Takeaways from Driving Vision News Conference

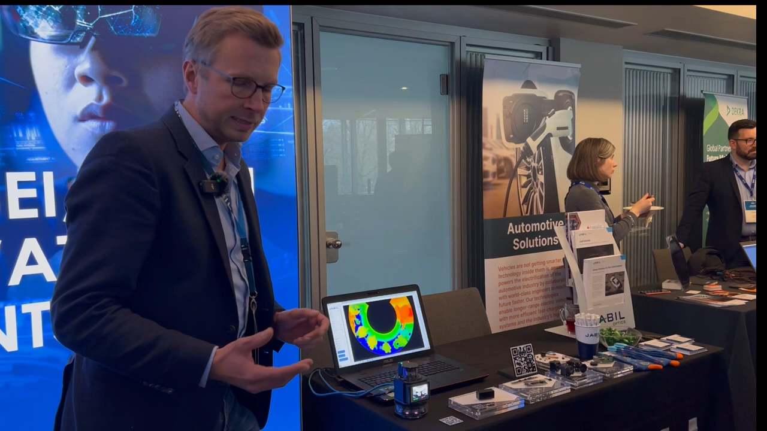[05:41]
And the application is as a detection system on autonomous moving robots.
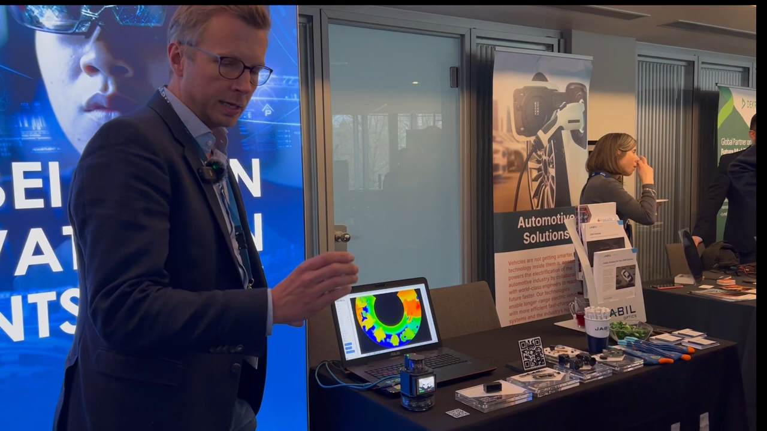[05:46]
So, you need only two of these sensors situated at the front right and rear left edge and then you have a 360 degree view around the whole vehicle.
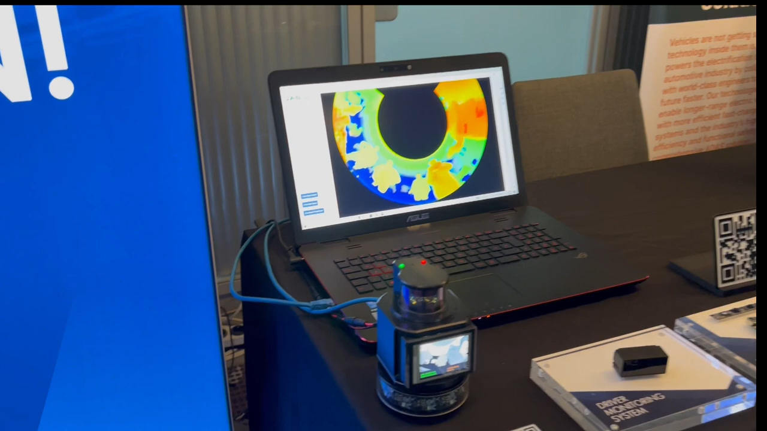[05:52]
There were other companies busy with solutions for system integration.